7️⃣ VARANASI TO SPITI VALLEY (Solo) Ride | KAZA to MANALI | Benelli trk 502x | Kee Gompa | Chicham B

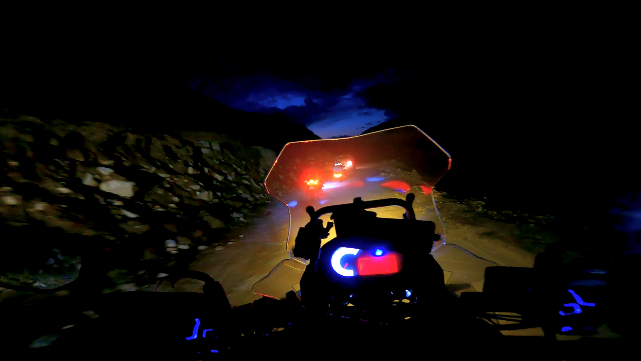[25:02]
स्नोफॉल फिर से स्टार्ट हो गई है।
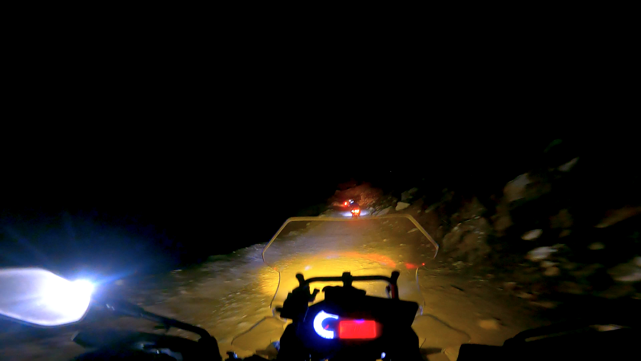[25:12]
माय गॉड, अटल टनल 12 किलोमीटर मनाली 45 हो गया। यस, कांग्रेचुलेशन सभी को, कांग्रेचुलेशन ब्रो, पहुंच गए फाइनली। ओ